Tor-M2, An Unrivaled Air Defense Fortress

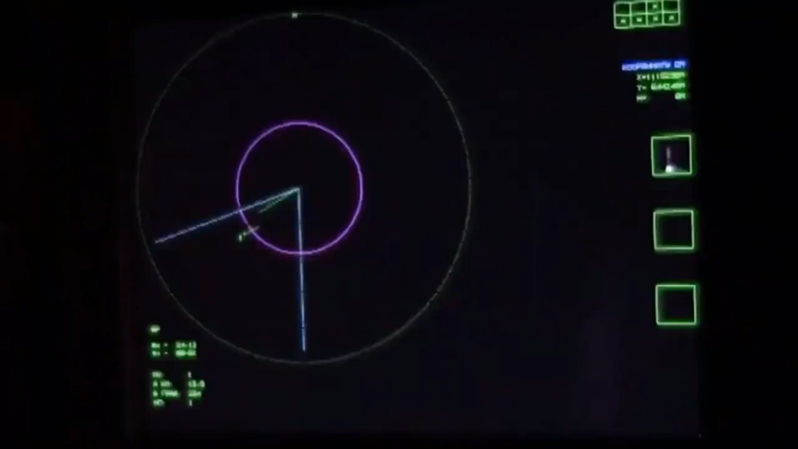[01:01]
radar in the gh band with detection up to 20 kilometers this system